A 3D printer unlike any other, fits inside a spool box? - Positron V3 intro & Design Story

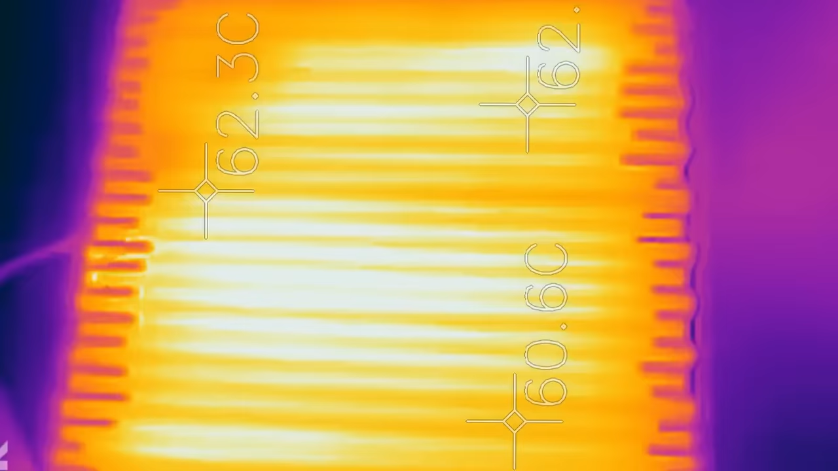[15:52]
And from the thermal camera, the temperature looked quite stable as well.
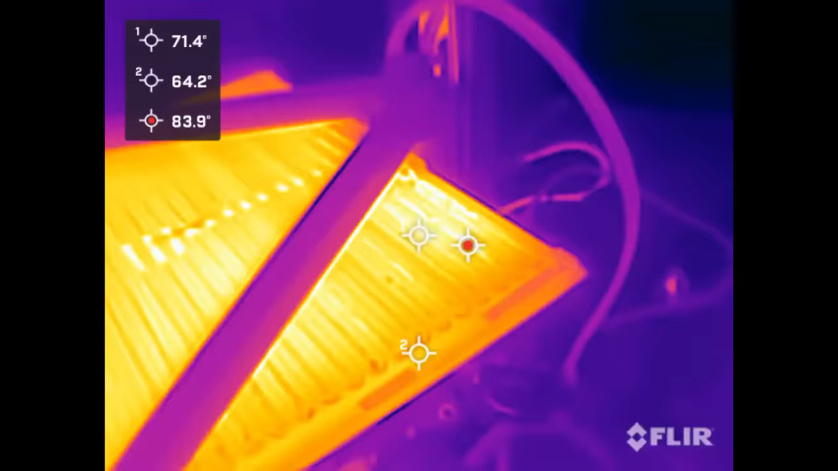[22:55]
I also incorporated heaters to compensate for the edge losing more thermal energy compared to the center.